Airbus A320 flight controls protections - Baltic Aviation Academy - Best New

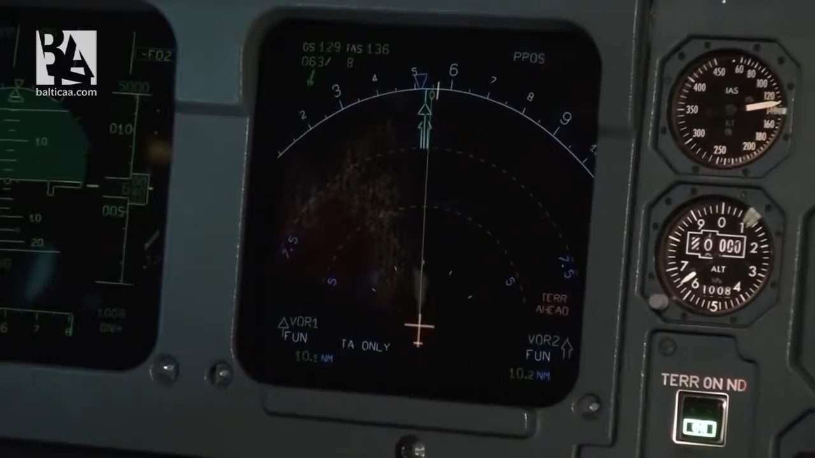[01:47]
Terrain, ahead. Here we have GPWS callout. I'm starting to pull it up. And when we reach the alpha floor,